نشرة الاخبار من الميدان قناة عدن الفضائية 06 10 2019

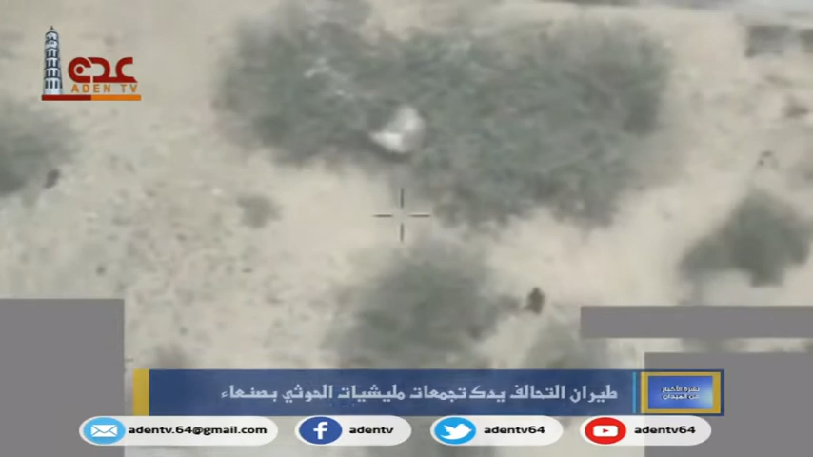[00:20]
شنت مقاتلة تحالف العربي غارة جديدة على موقع وتحركات وتجمعات للميليشية الحثية في محافظة صنع وقالت مصادر محلية إن مقاتلات
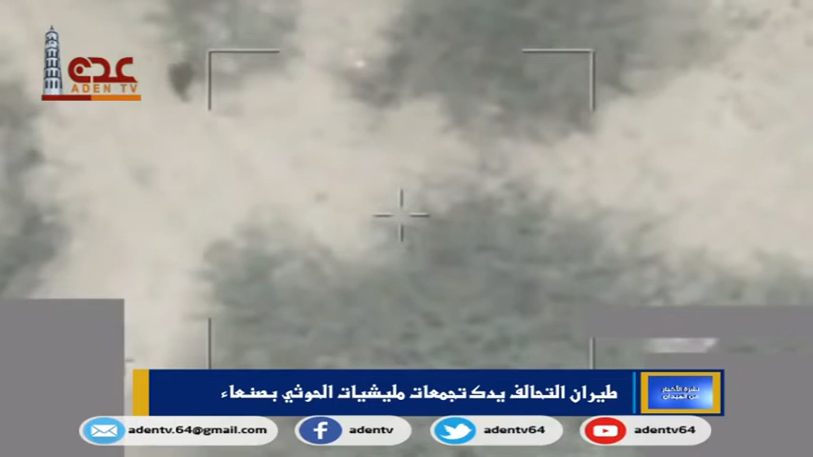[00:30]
التحالف شنت غارتين على موقع للميليشيات في منطقة الصافح بمديريات نهم ولفتت إن أن الغارات أسفرت عن سقوط عدة قتلى وجرحة في صفوف الميليشيات الحثية إلى جانب فرار أعداد كبيرة منهم